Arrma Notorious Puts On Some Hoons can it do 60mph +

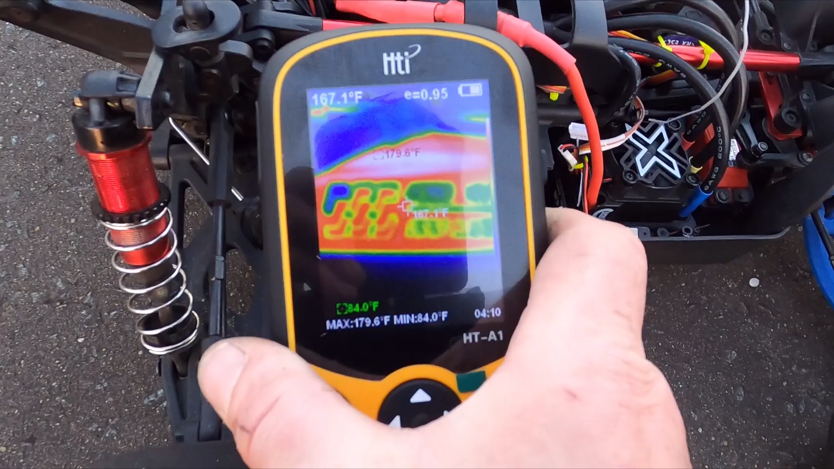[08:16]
On screen: max 179.6°F, min 84.0°F
So, the hottest point is 170 degrees Fahrenheit.
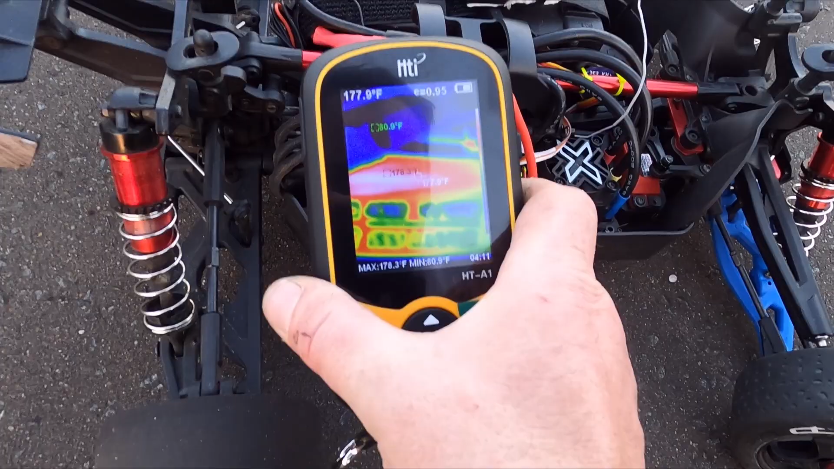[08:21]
On screen: spot 177.9°F, max 178.3°F, min 80.9°F
Mamba Monster, look at that. And here it's saying 158 degrees Fahrenheit.